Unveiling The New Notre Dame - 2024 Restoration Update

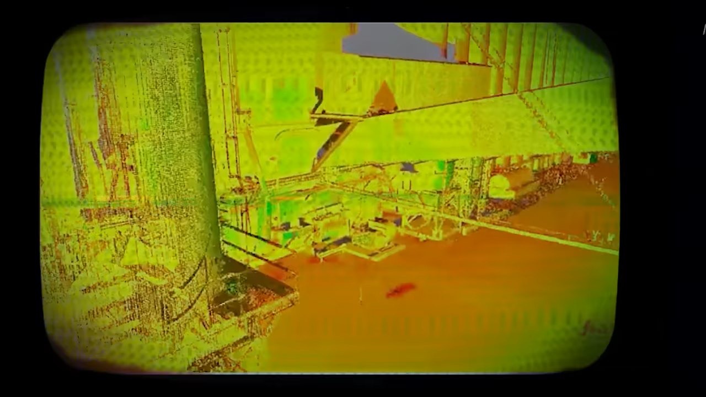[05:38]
creating a massive point cloud, billions of data points that represent the cathedral's every surface, nook, and cranny.